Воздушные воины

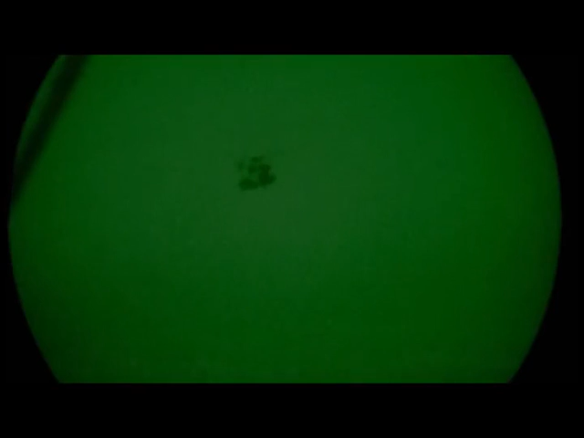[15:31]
Four hours after takeoff, they finally arrive. But their trouble is far from over.
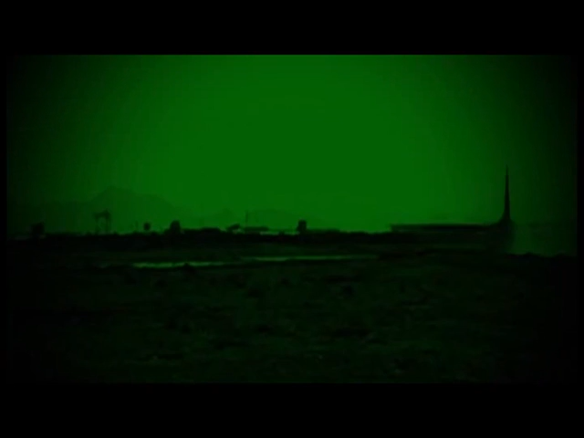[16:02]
Commanders know the top secret location won't stay that way for long.
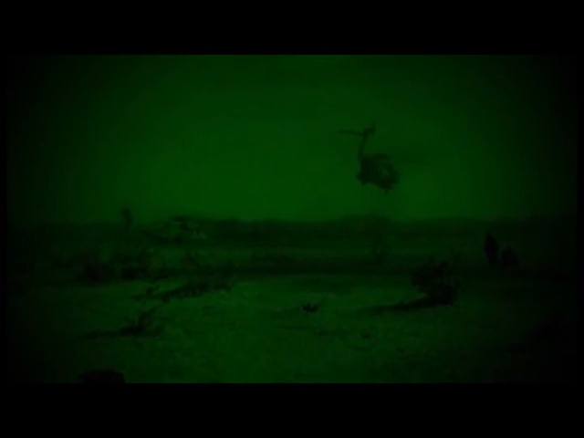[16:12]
As the military scrambles to get everyone out, the unthinkable occurs. As one of the helicopters was repositioning, it drifted in the darkness into the wing of a C-130.
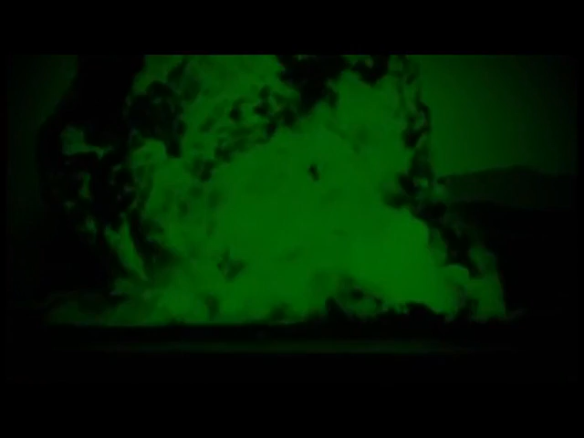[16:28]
Military personnel frantically evacuate using the surviving C-130s.
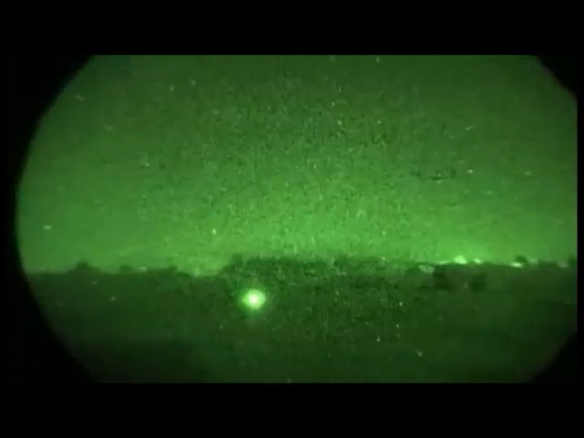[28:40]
The Osprey takes off on an evaluation mission to show how it performs in combat.
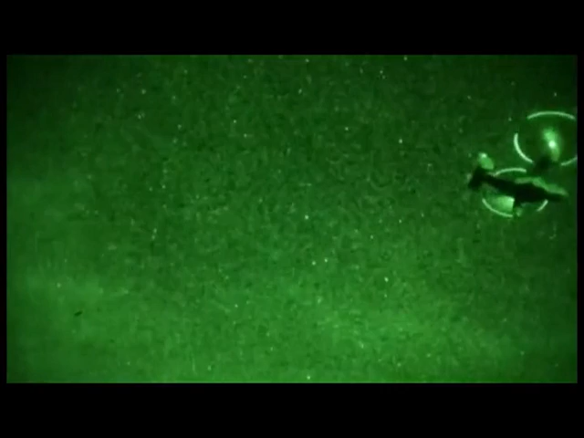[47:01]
The Osprey will have to rely on its speed to get in and out quickly.
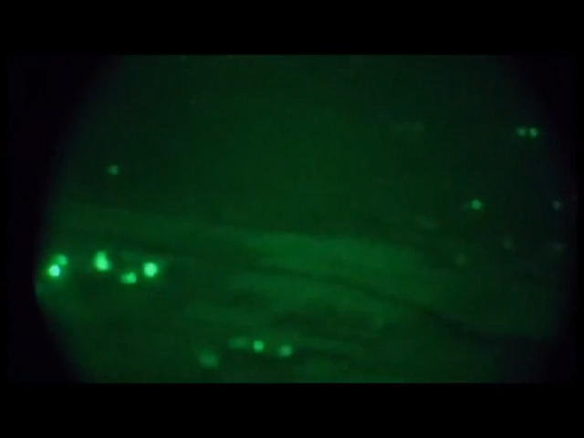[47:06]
Gaddafi's air defense guns and missiles are a very real threat. Our flight from the boat to Libya itself lasted about 30 minutes.
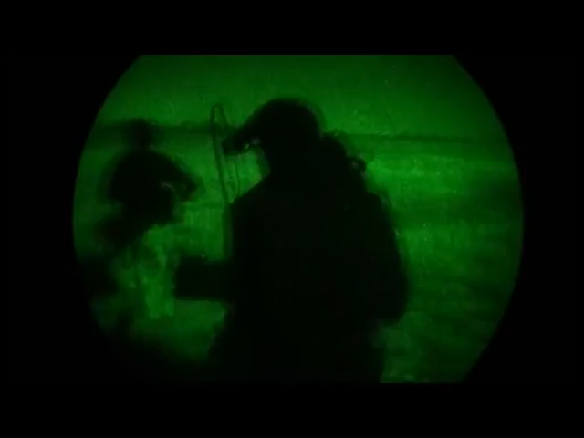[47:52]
15 recon Marines immediately rush into position. For the downed pilot, their arrival is a welcome sight.
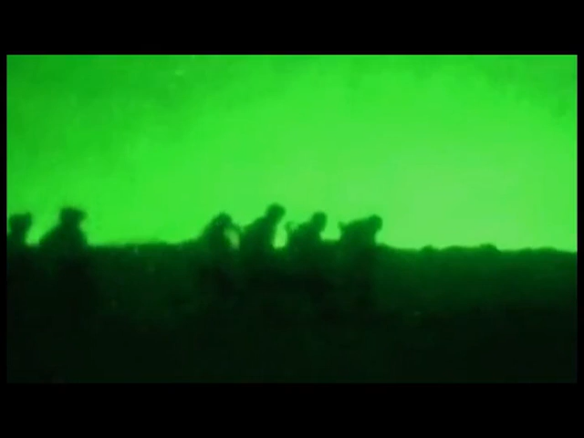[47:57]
As that back door open, I see a group of young Marine recon units jump out.
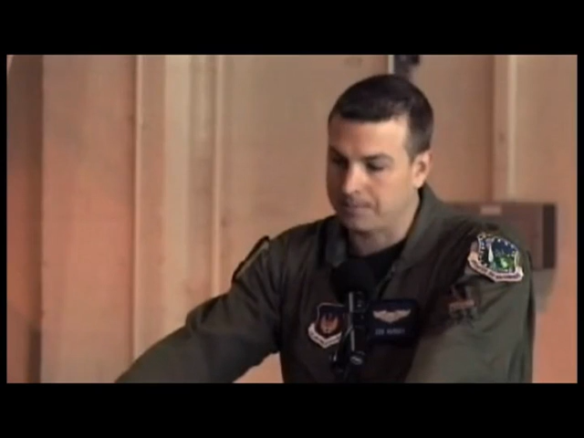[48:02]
And that was probably the best feeling I've ever felt in my entire life. The Osprey rescues the pilot before Gaddafi's forces even know it was there.
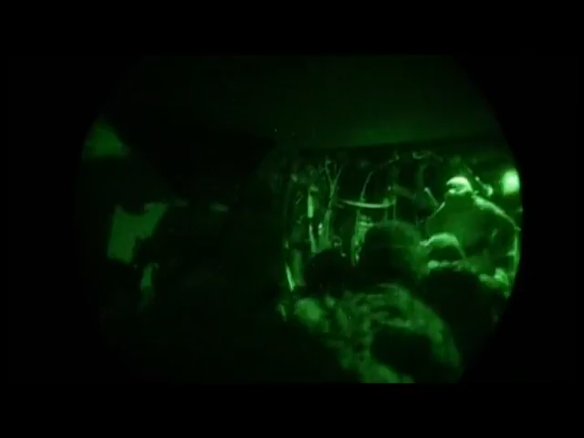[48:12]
He was on the back of the aircraft within a matter of seconds, and we were airborne again within a minute and a half.